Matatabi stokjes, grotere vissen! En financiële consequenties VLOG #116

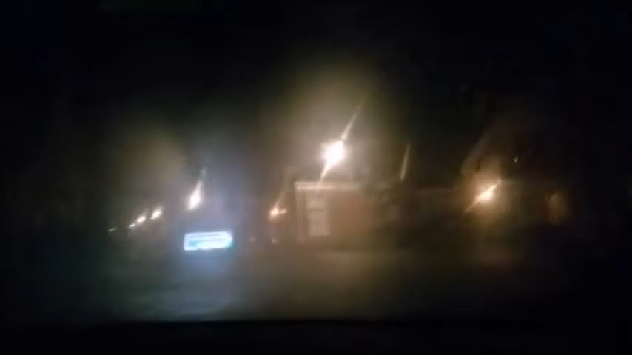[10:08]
En daarna gaan we even boodschappen doen. En het is een beetje mistig.